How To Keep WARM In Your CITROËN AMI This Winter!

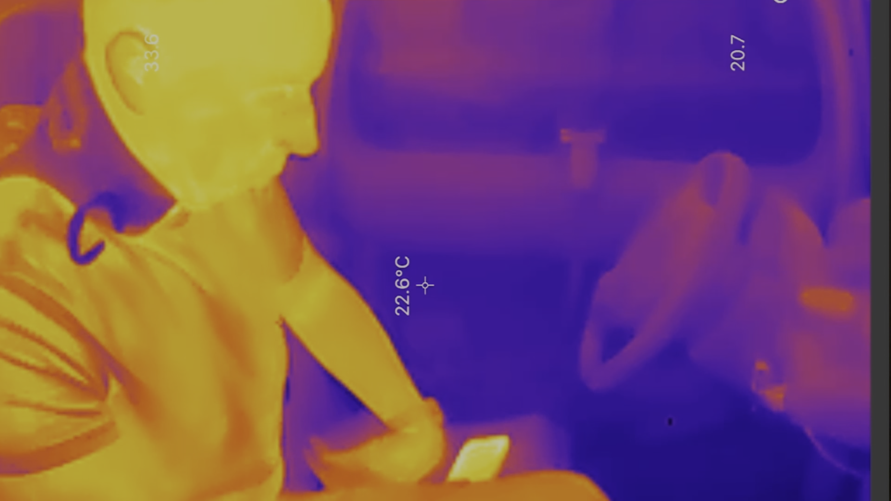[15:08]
On screen: spot 22.6°C
so mr boo looks like he's had too many ready breaks this morning already look at
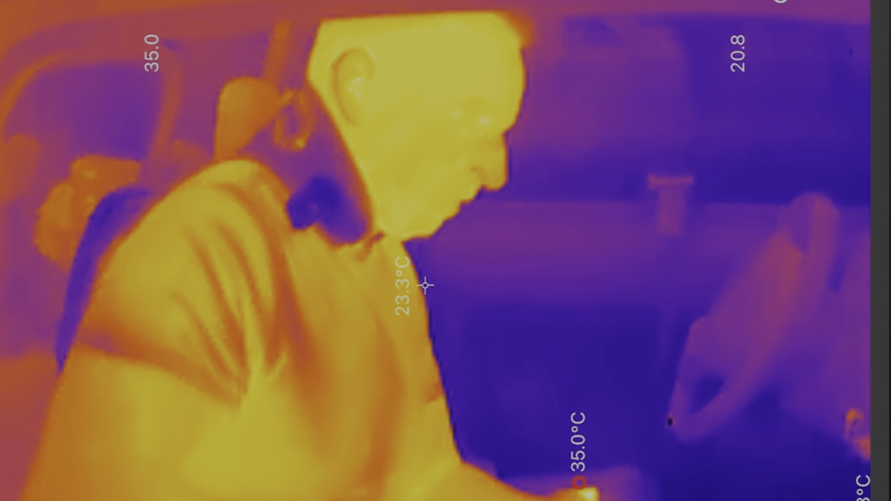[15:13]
On screen: spot 23.3°C
that he's got a hot head so he's 20 uh 22.7
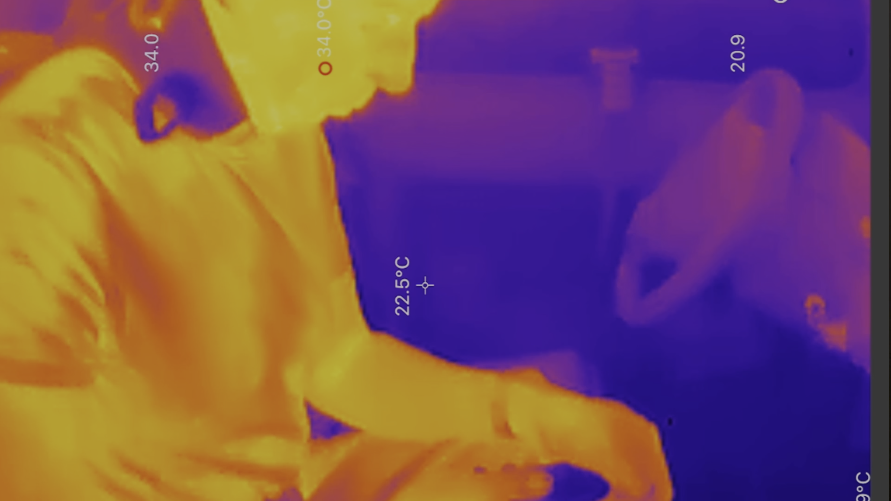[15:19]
On screen: spot 22.5°C, max 34.0°C
let's see what happens to his body temperature as as the uh
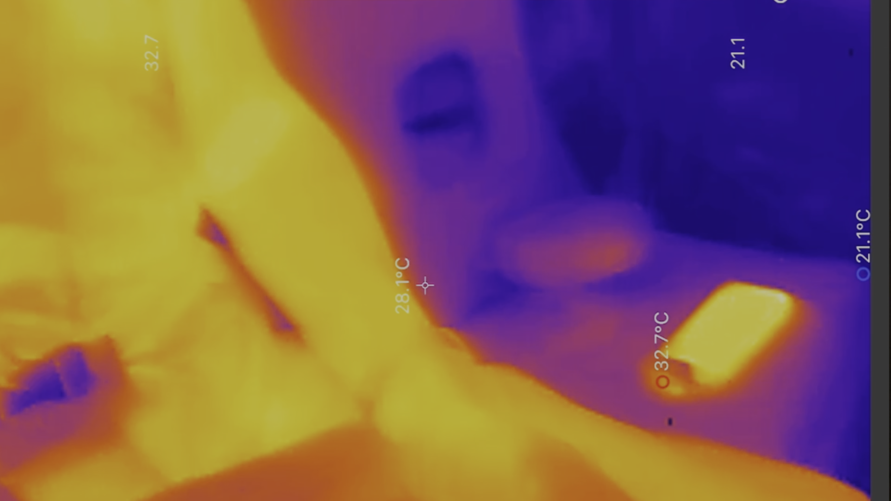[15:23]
On screen: spot 28.1°C, max 32.7°C, min 21.1°C
the little thermal back blanket toasts him
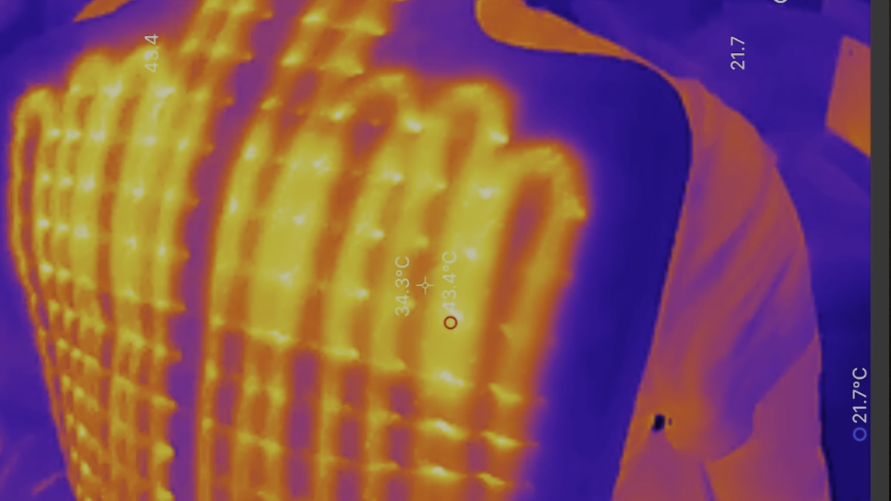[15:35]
On screen: spot 34.3°C, max 43.4°C
oh you're up to 30 oh yeah look it's hot so what do you think do you like it it's it's different